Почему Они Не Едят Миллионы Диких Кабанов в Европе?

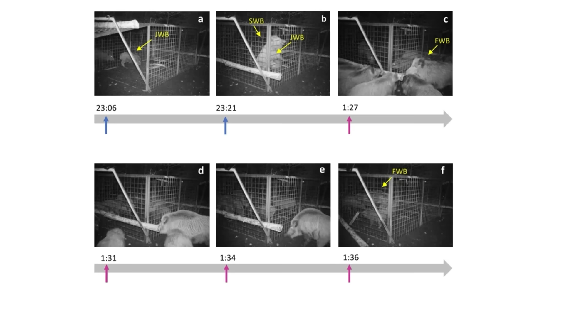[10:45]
Сначала две молодые особи попали в ловушку. Дверь клетки опустилась. Они начали бросаться на стены и бегать кругами. Спустя несколько часов за пределами клетки была замечена группа из восьми кабанов, среди которых находилась взрослая самка.
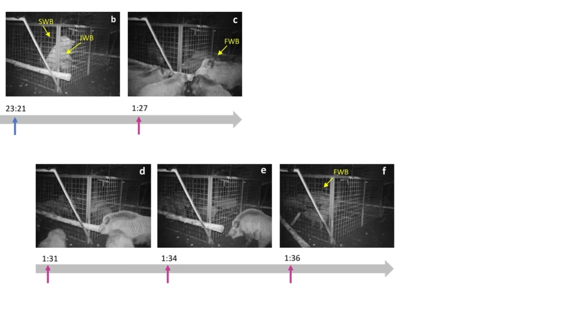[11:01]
Она начала мордой поддевать и удалять деревянные бревна, которые блокировали двери ловушки.
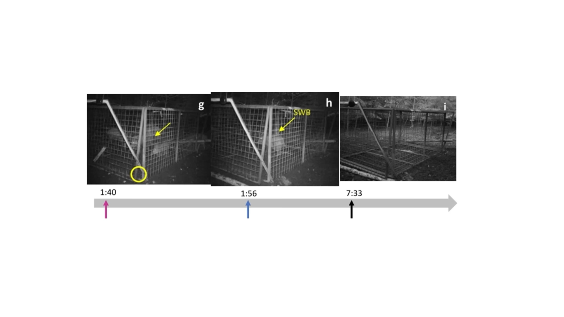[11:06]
Когда самка закончила, кабаны смогли открыть дверь и выбраться. Спасательное поведение могло быть мотивировано сочувствием,
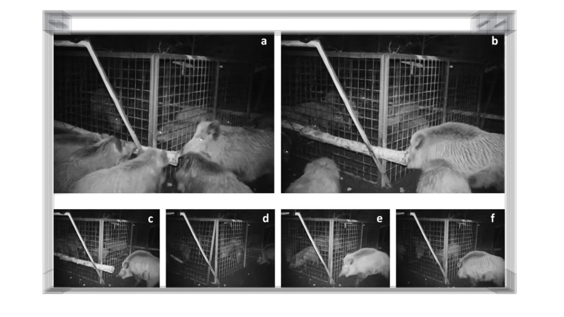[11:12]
потому что самка-спасательница продемонстрировала то, что у людей называют гусиной кожей. Известно, что этот признак указывает на сочувственное эмоциональное состояние. Плюс спасение в целом было быстрым, а поведение – сложным и четко целенаправленным. То есть все это самка сделала не случайно.
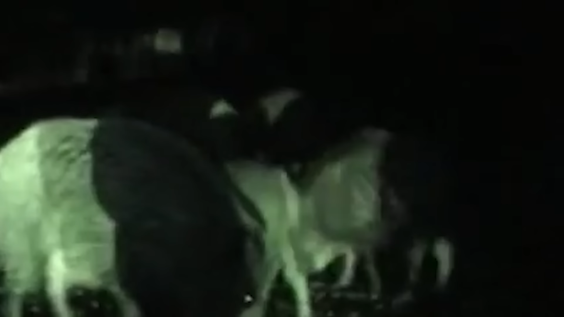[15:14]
Плохая новость – по городу бродят зараженные и дикие животные.
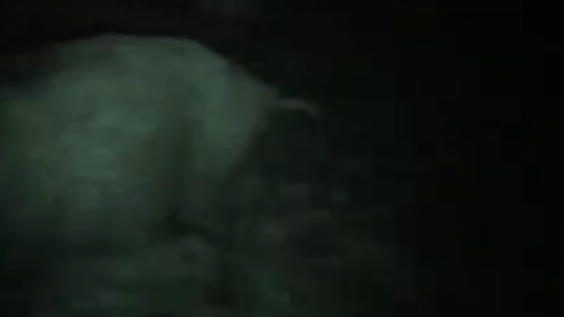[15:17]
С этим реально нужно что-то делать.